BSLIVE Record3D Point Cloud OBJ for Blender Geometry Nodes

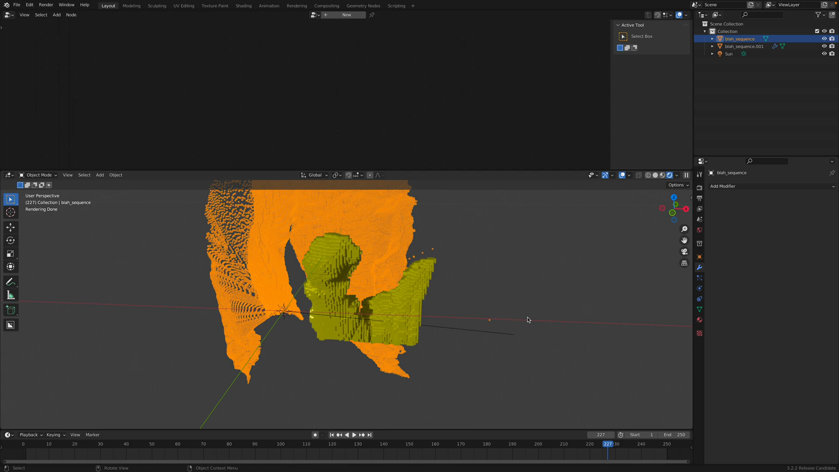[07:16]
Microsoft Kinect. But this day. I just use the iPhone or the iPad.
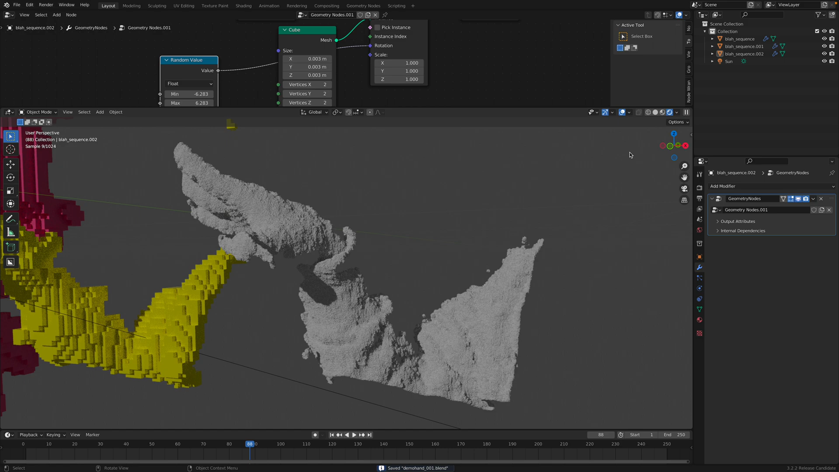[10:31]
You get the drill. So basically. Yeah. From point cloud. Into something that can be rendered.